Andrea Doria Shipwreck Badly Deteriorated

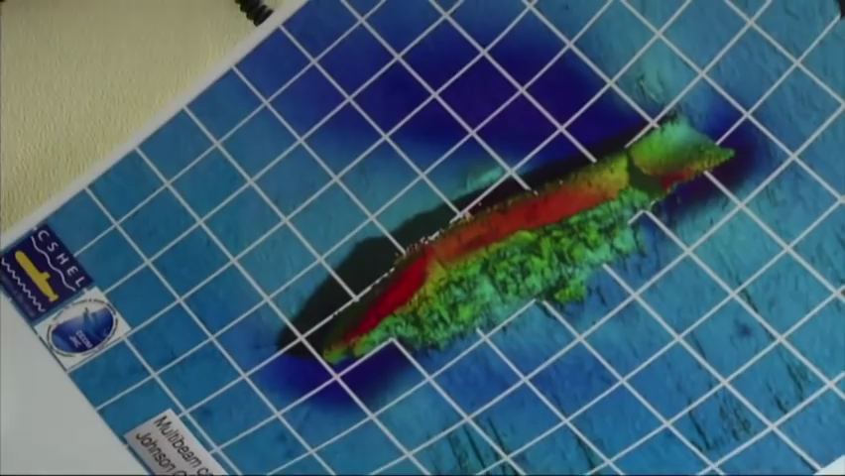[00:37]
The biggest surprise was prior sonar imagery, which was very grainy, so not a lot of detail, made it look like there was a significant section of the bow in place.
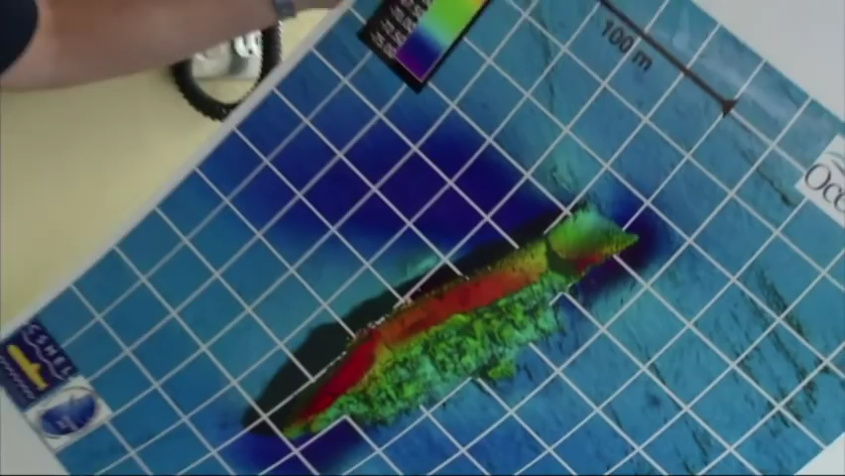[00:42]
When we pulled our images, it looked like that area had fallen away.